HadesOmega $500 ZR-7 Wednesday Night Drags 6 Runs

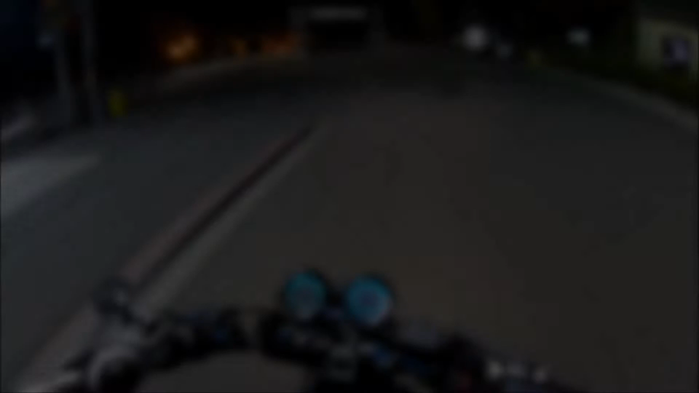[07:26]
There's that damn cold ZR-7 again, man. Cold-blooded Kawasaki is what it is. Sonoma Raceway, there it is.